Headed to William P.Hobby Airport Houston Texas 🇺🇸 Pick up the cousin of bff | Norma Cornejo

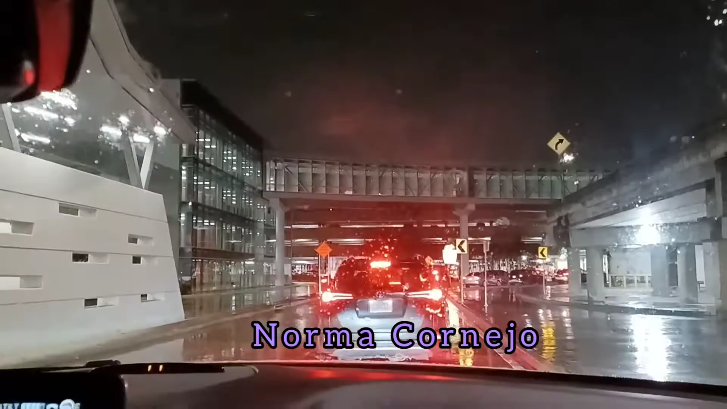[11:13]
So guys, we just got here already at William P.Hobby Airport. We're gonna pick up the cousin with my best friend. See you there, stay tuned.